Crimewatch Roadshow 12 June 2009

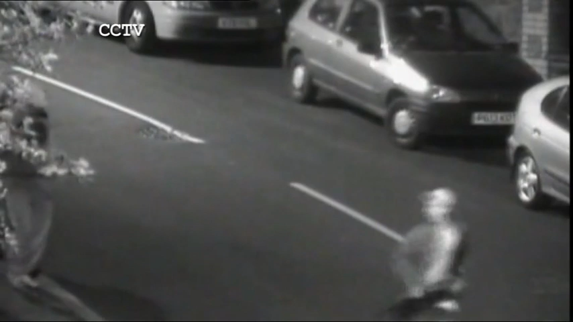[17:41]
This CCTV footage shows three youths walking in the town on the 25th of April at the time the crime was being committed.
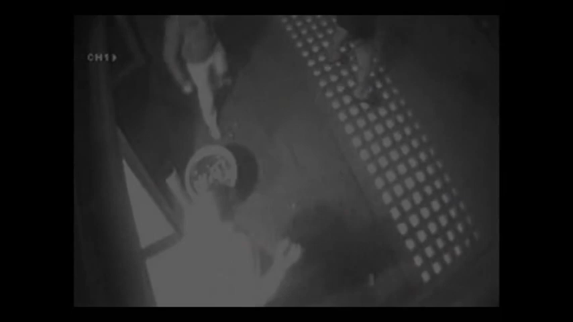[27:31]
and with a broken cheekbone lots of people saw it but so far no one's come forward who are the people standing outside and who's this